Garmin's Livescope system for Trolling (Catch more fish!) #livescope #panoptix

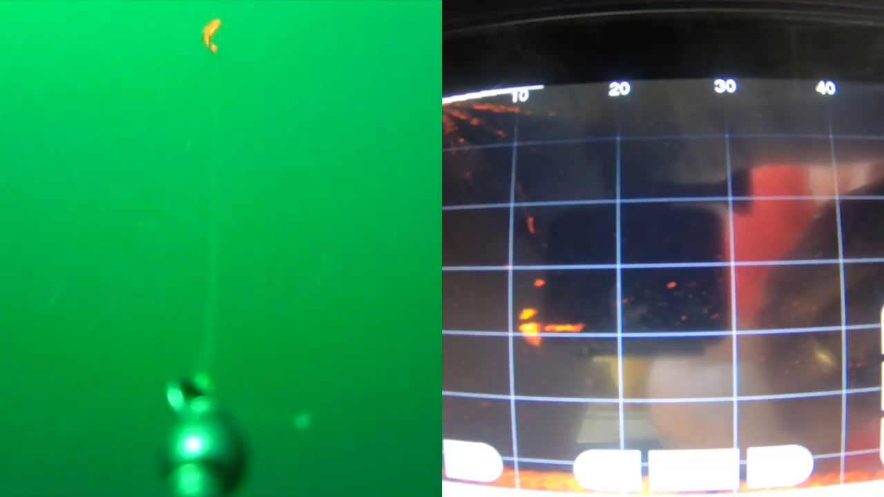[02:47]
were marking fish watching their behavior okay so let's do this again there's a fish okay he's going past the gang troll you see this orange dot kind of coming up okay he's hanging back here he's about 30 feet back now
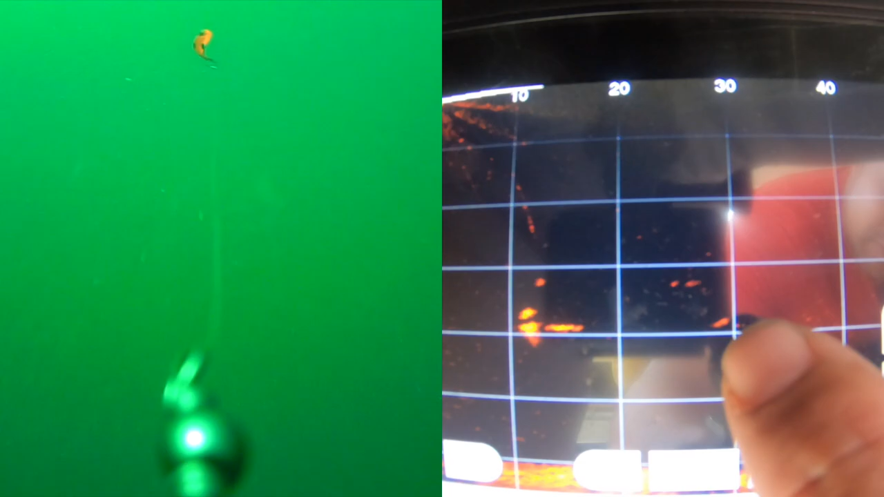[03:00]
okay now he's kind of faded off the 20 degree beam
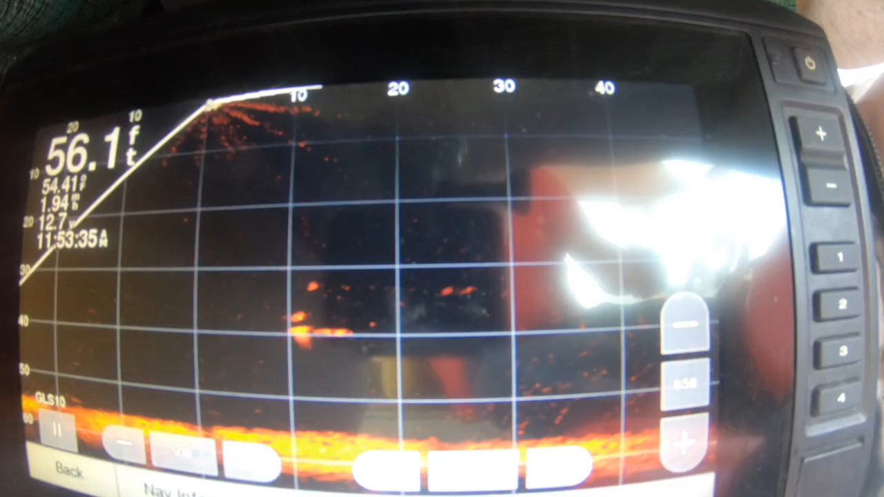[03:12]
On screen: depth 56.1 ft
still kind of hanging back there we might be able to see that guy on the camera so what i didn't catch on camera guys because i had it off was the fact that there's the gang troll there's the downrigger ball the
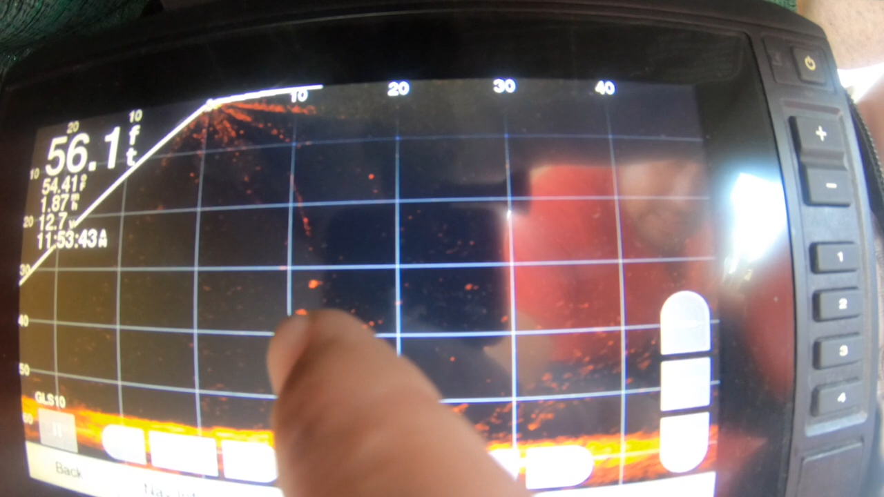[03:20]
On screen: depth 56.1 ft
cannonball okay and you can see my clips those are the constants sitting in the middle of the screen what you see fading in and out is the camera i have on the line and the clip and
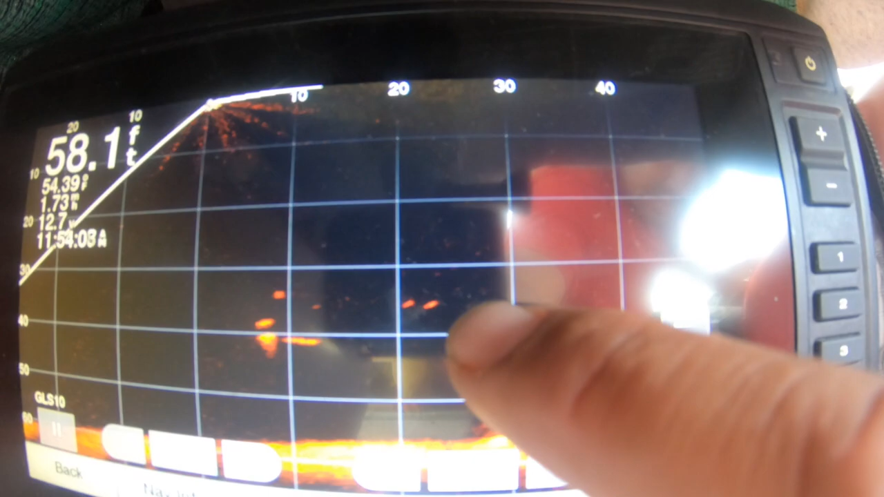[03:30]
On screen: depth 58.1 ft
then my apex is back here that is forward this is behind us of course because i have it pointed behind us to see for a trolling application what
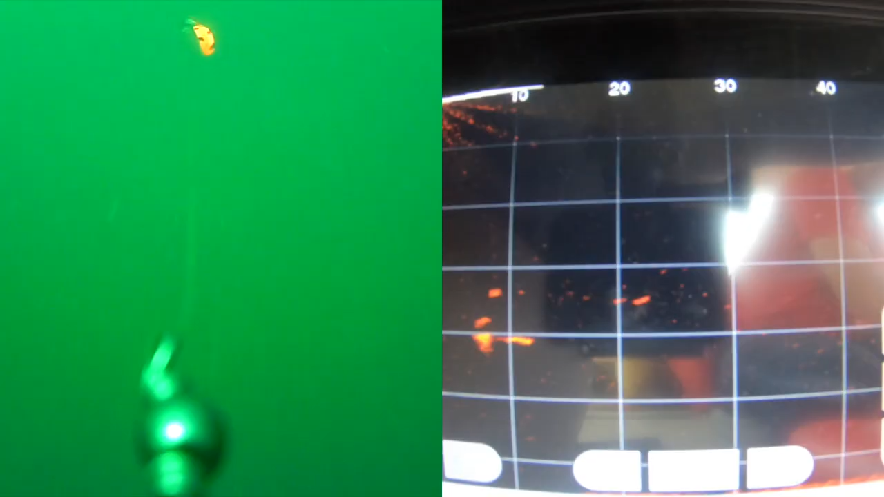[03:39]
i'm going to do now guys
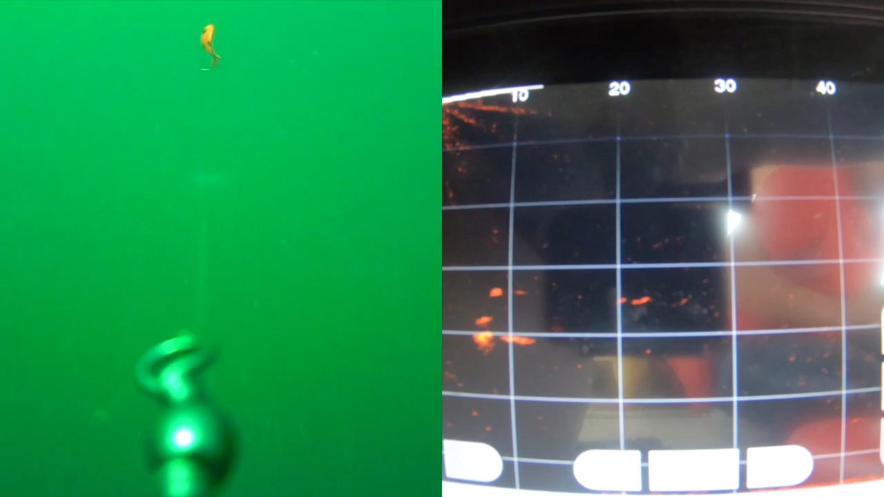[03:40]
is i'm going to go a little bit deeper so you're going to see this cannonball drop down a bit go down to about 40 feet
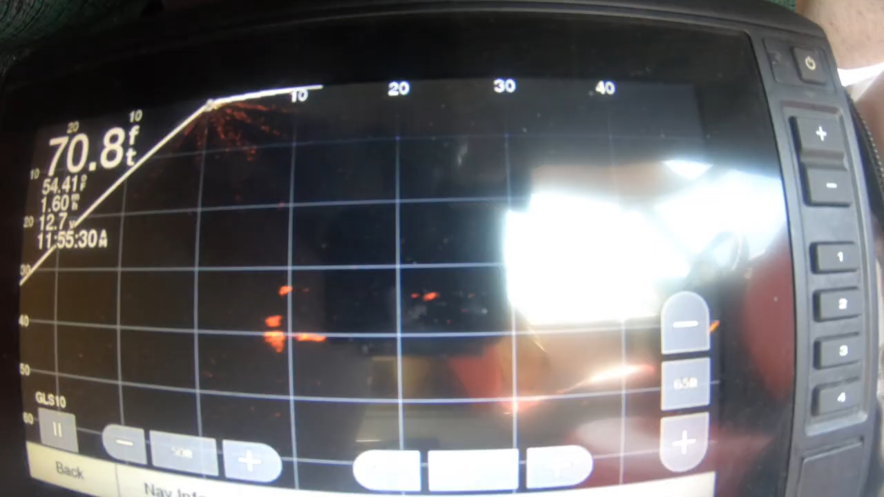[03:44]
On screen: depth 70.8 ft
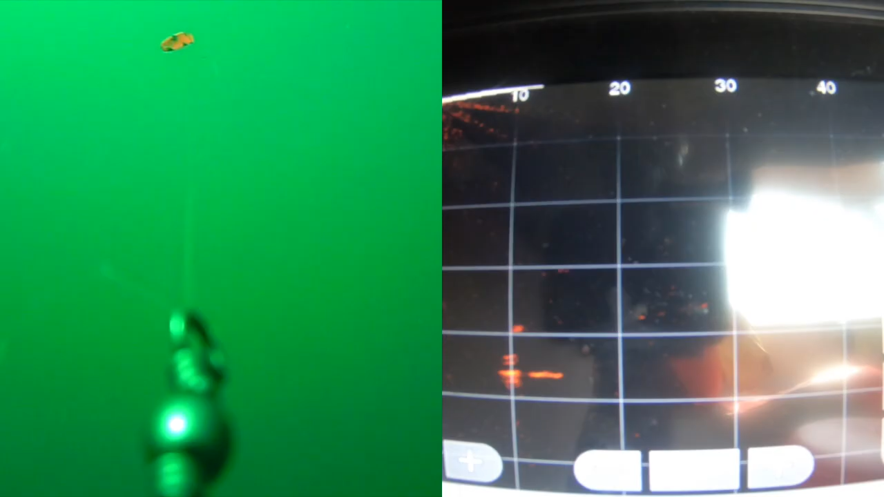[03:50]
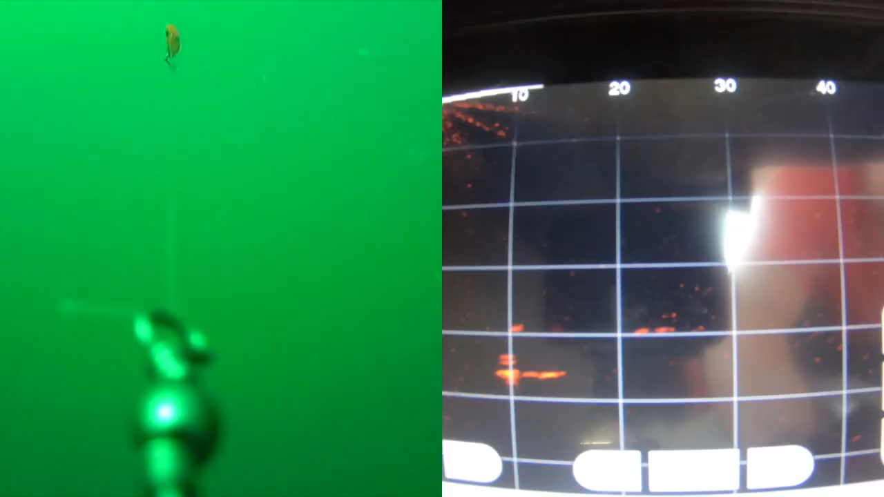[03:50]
okay now we'll adjust the depth here so you can see it a bit better
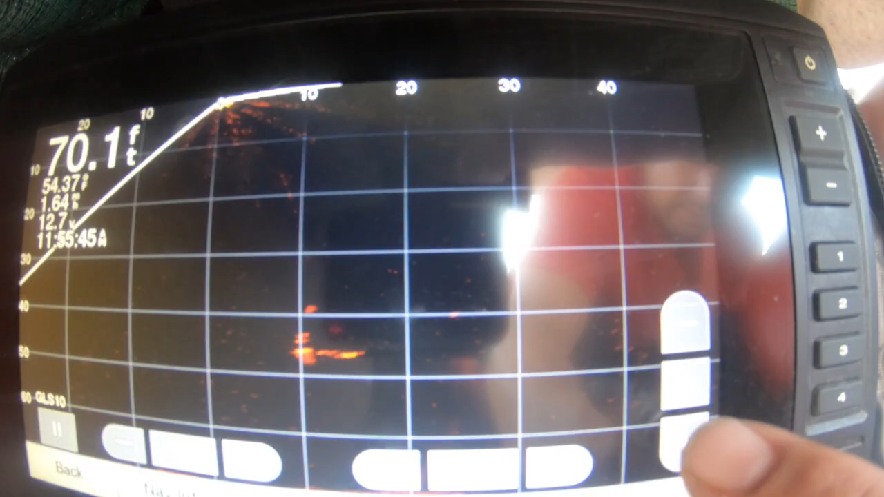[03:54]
On screen: depth 70.1 ft
there you go see the bottom there the orange we'll move it up even more
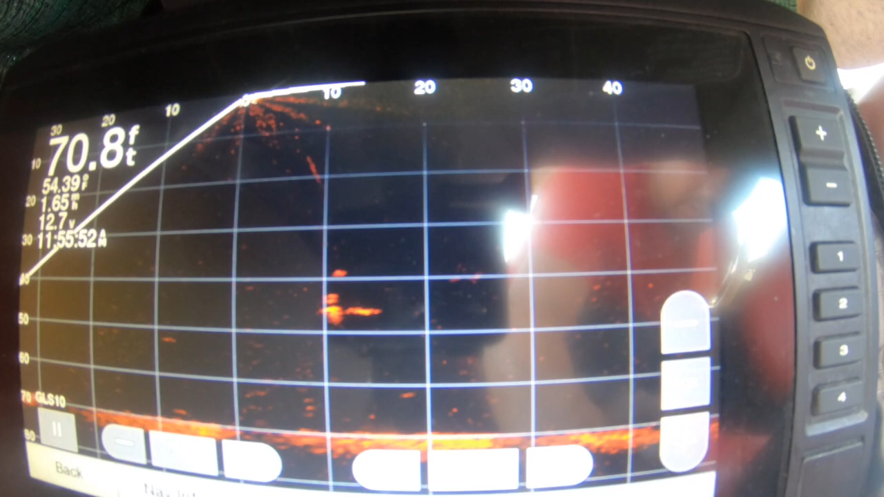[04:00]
On screen: depth 70.8 ft
okay there you see a couple of fish one two three and then they kind of fade it out you see this guy he's coming up he might be about where we are there's one
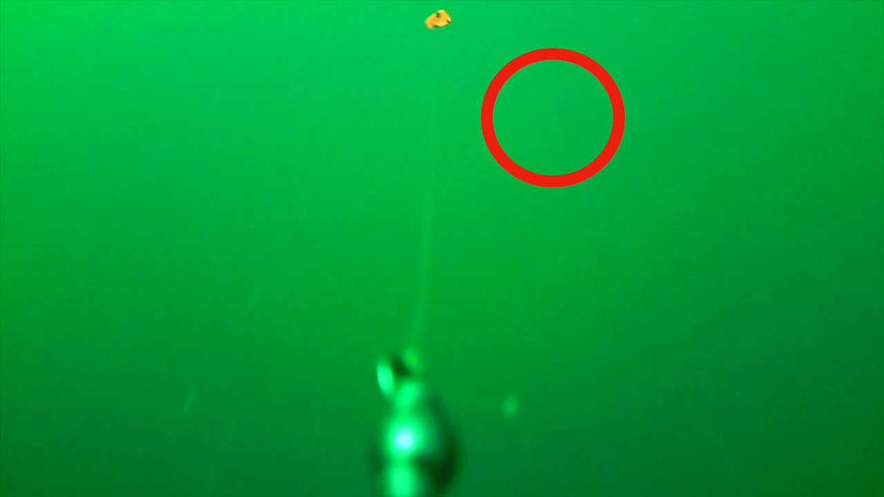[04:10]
there's one hopefully we'll see that one on the camera there's
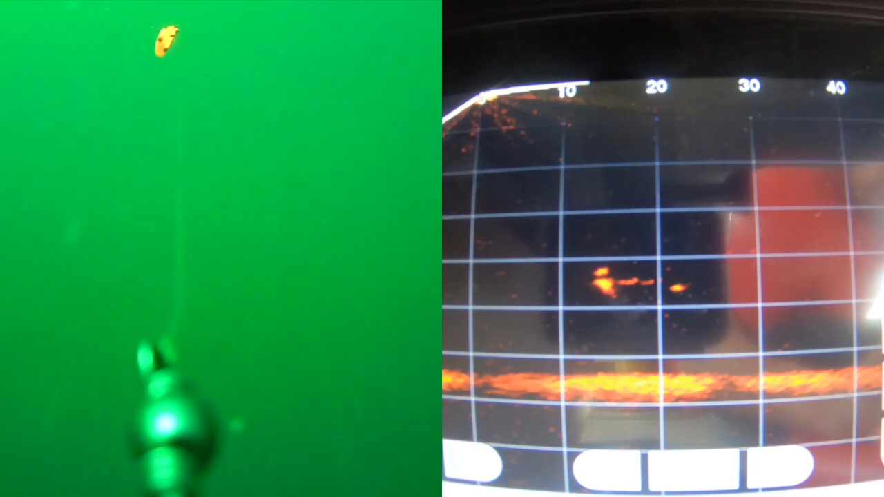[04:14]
another one there seems more interested in the gang troll than he does the apex kind of lost sight of my lure there now but because we're turning
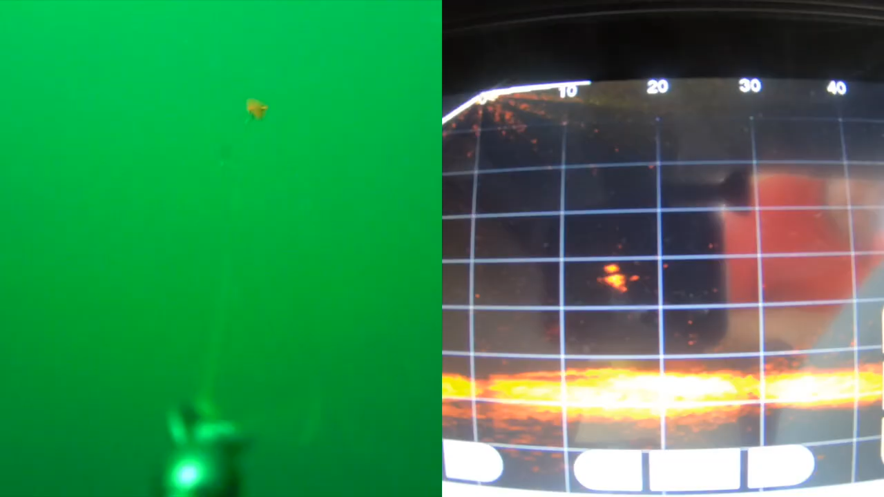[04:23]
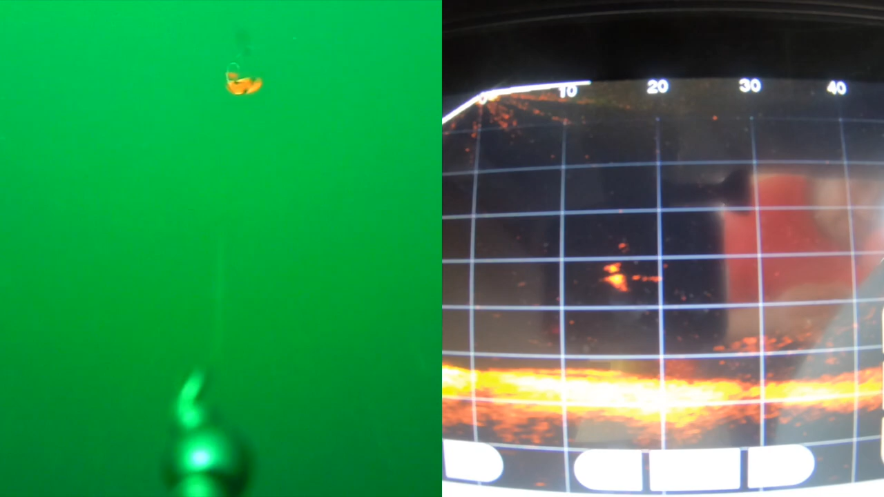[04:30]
so because it's a 20 degree beam uh it is tough to see if you
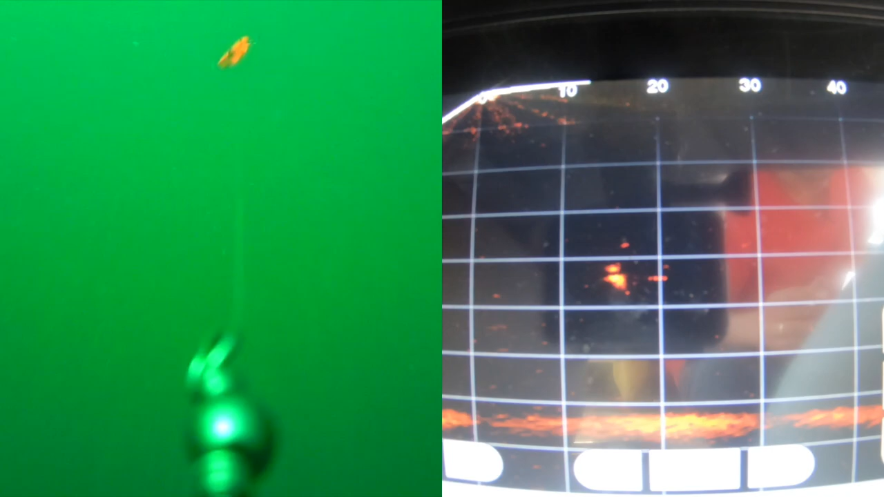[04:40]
turn there's one we'll probably see that one on the camera right there all right that guy's kind of in behind we might get that guy